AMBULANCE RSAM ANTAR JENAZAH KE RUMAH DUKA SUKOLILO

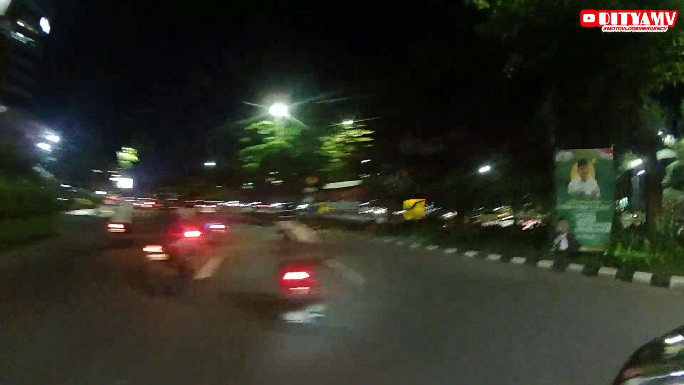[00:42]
Kali ini lagi membantu satu unit ambulans dari RS1 War Medica. Ambulansnya ada di jalur cepat. Di depan ada si Ibra sama si Firly.